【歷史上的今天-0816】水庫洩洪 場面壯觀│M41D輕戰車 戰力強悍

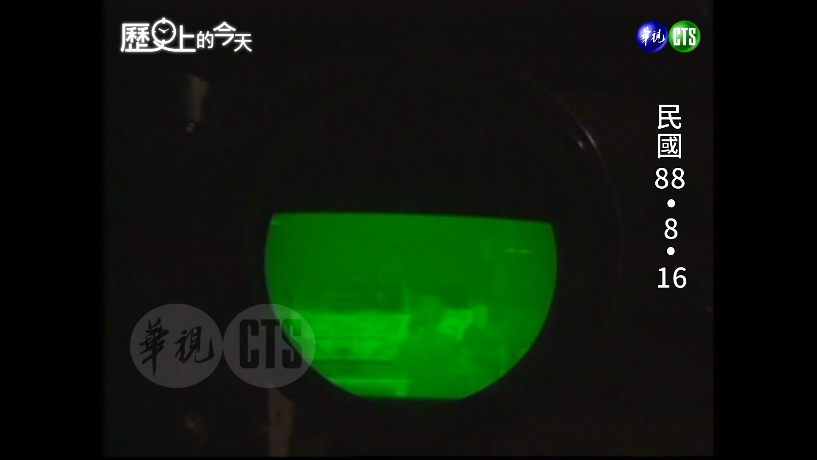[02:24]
手瞄准目标的热项瞄准仪M4-1D具有了完整的夜间战斗能力